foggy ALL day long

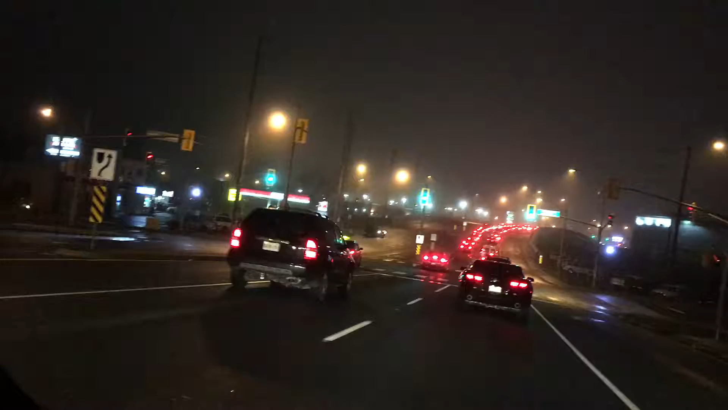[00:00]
this is my drive home from tutoring today. It's 5:30
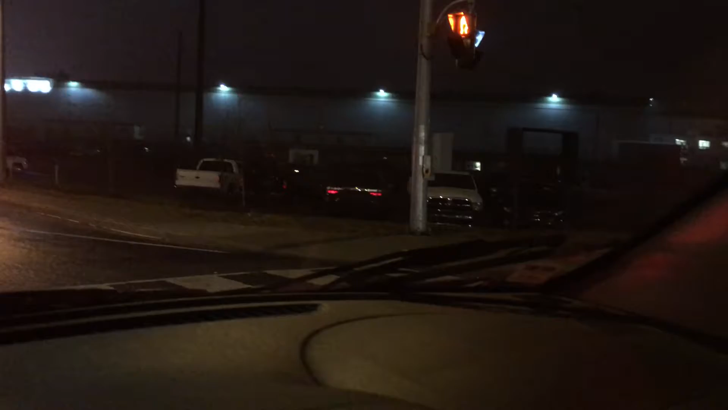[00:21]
and traffic is, well, this is the rush hour home. Rush hour home.
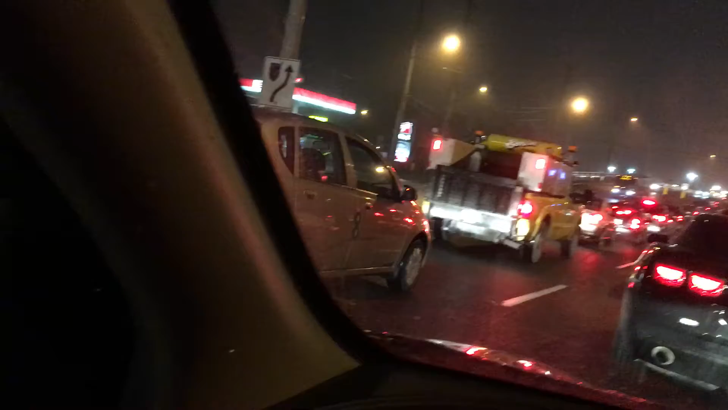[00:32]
And it's dark and it's just not nice.